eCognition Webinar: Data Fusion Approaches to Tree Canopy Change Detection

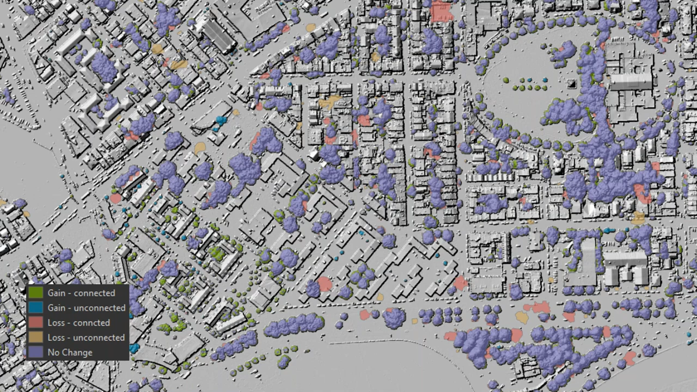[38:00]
What gains are unconnected, meaning that it's newly planted trees. And the same things with loss. What losses are connected, okay, meaning that it's a portion of sort of a forested stand that's being removed as opposed to an individual tree.